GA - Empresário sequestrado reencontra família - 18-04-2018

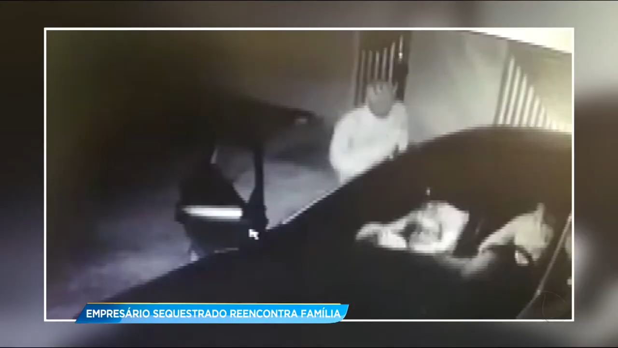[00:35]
O comerciante foi sequestrado após ser assaltado na noite de domingo, no momento em que chegava em casa com a esposa e a filha em Petrolina de Goiás.
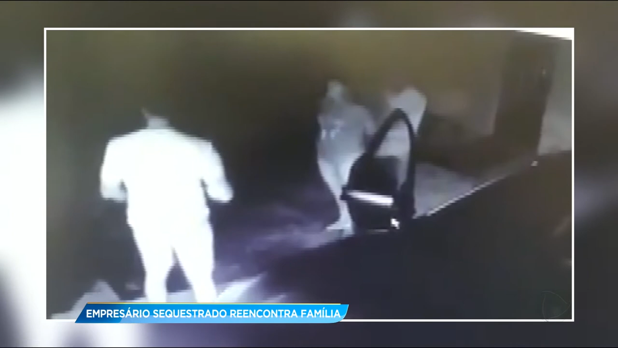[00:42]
Câmeras de segurança registraram o momento do sequestro. O filho do empresário conta que durante a ação dos bandidos, eles fizeram várias ameaças pedindo dinheiro.
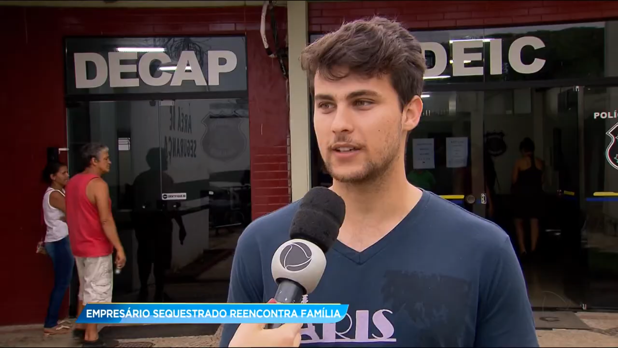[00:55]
Já mandaram um vídeo dele, que falaram que queriam quantia de 200 mil para liberar ele. E aí? E que senão não ia ter um final feliz.
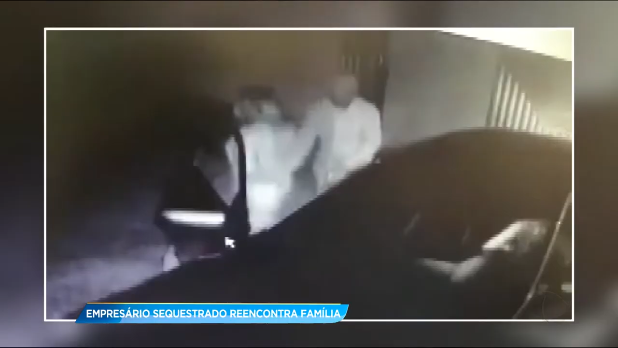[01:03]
Durante o assalto, o empresário foi agredido.